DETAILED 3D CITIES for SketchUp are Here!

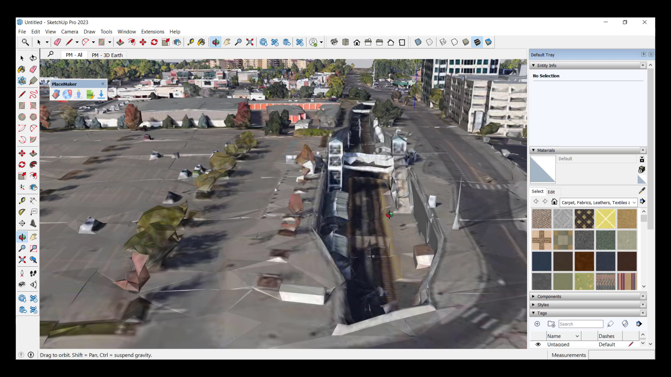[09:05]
sense that this is all 3d scanned so there's like a light rail stop in here for